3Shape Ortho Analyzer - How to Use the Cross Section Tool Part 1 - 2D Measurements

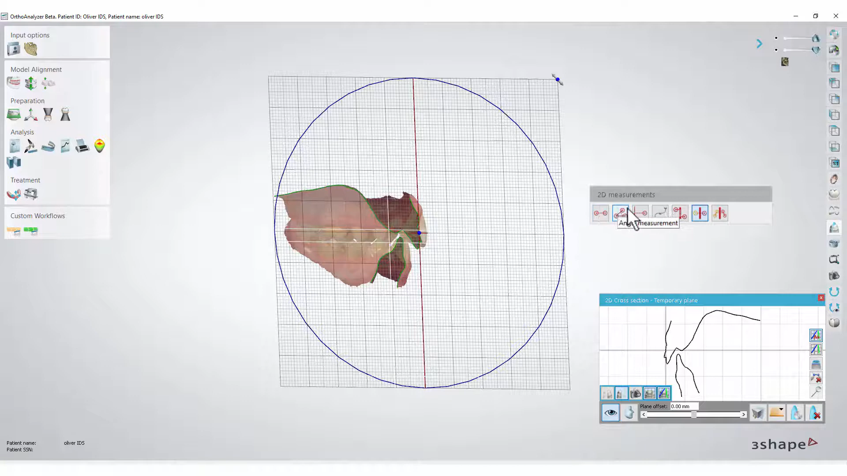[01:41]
Click an icon and set the measurement points on the grid in the usual manner.